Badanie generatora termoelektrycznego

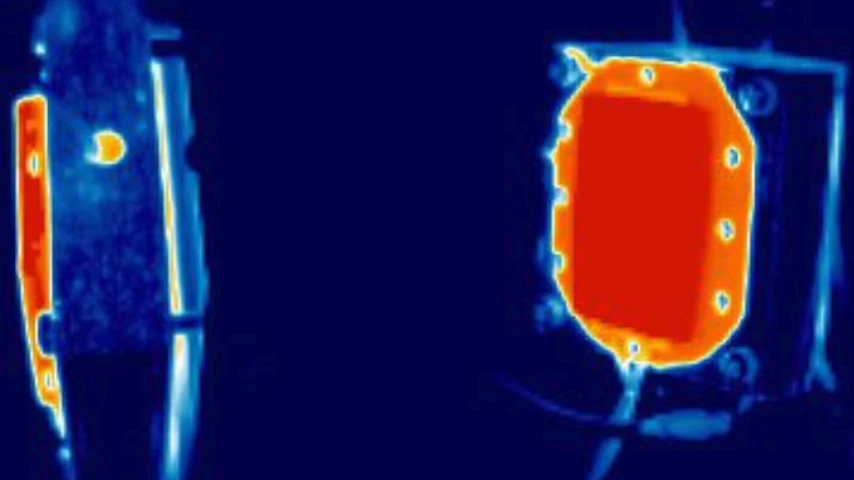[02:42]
Dzięki zastosowaniu bloków aluminiowych temperatury po obu stronach generatora są jednorodne, co widać na zdjęciu wykonanym kamerą termowizyjną.